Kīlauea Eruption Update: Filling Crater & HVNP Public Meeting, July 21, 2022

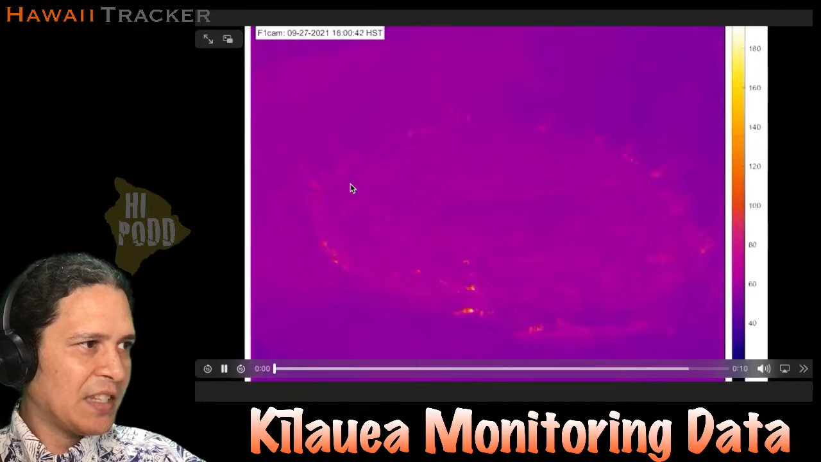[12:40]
That caveat said, to show you guys now the thermal time lapse from an F1 camera for the whole last 9.5 months. So showing from September 2021, lava coming in and filling, flooding that crater floor and rising the filling that crater, lifting that hardened crater floor, and rising that entire time, right? So that's what we're seeing here. Just in review visually, since I've been showing you so many graphs.
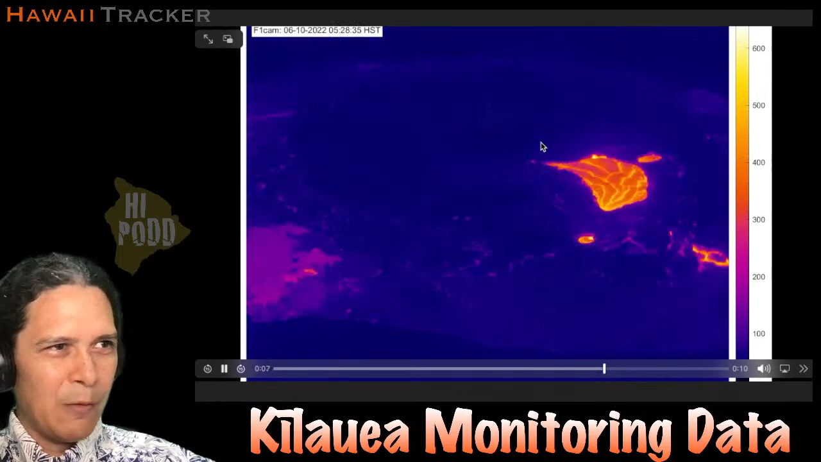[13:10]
And I will just show one more set of monitoring data graphs here, and then we'll move on to showing you guys time lapses and other pictures.
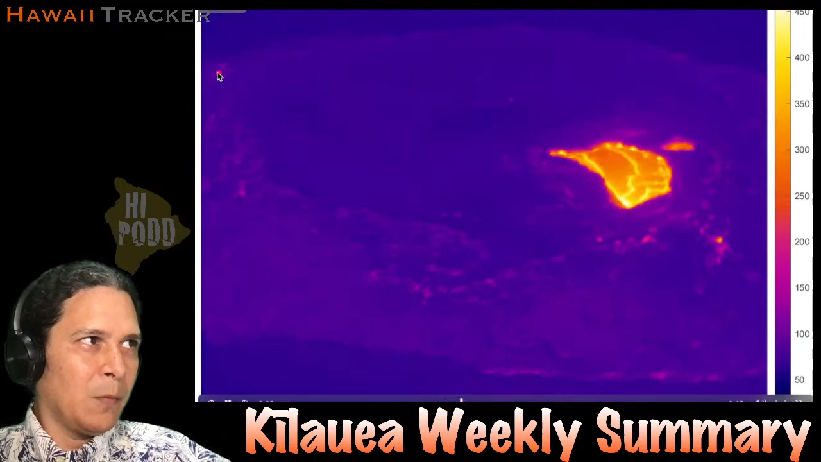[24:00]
Once again, the last week in time lapse. And since we can't really see the ooze-up flows, they're off in this corner up here, you don't see a whole lot. I'll just zoom in into the active vent area right over here. Let's go in again. So the west vent area is glowing. There's the west pond glowing as well. We don't really see a whole lot of lava in there. You see that southeast pit with a intact archway, submerged lava is going through that archway underneath the crest right there.
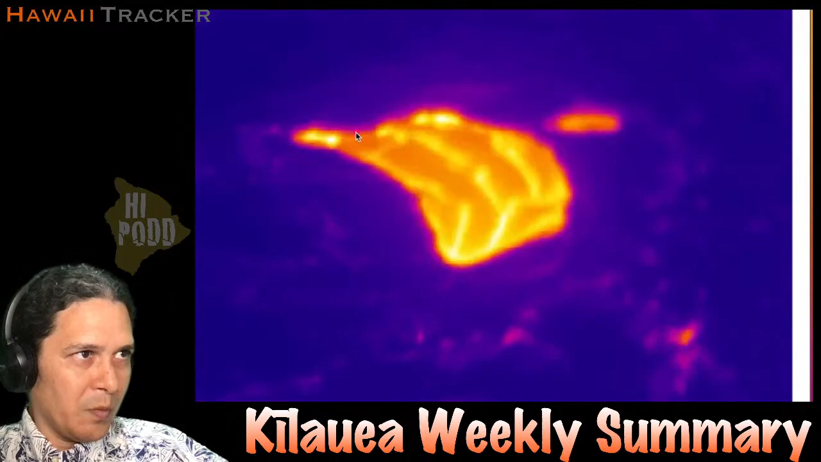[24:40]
And otherwise, all you see is this area of the lava rising upwards and squeezing that little magenta zone between the orange and the purple. Smaller and smaller and smaller. That three phase here refilling that we saw on the graph earlier.
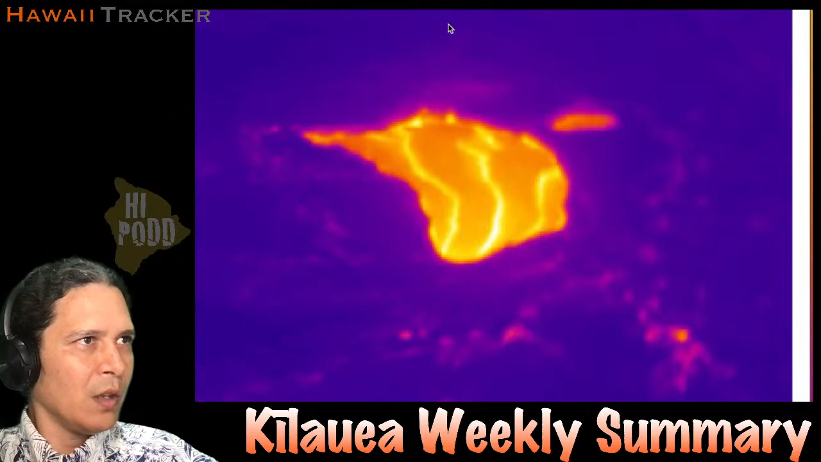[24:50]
Okay, your V1 camera is zoomed way in,